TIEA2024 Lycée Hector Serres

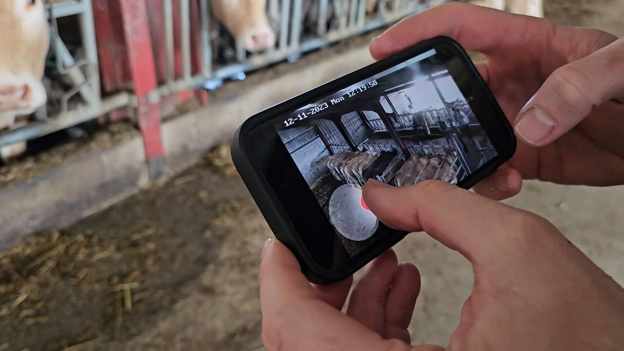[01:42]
Et donc on a d'autres dispositifs comme les caméras par exemple, les détecteurs des mises bas.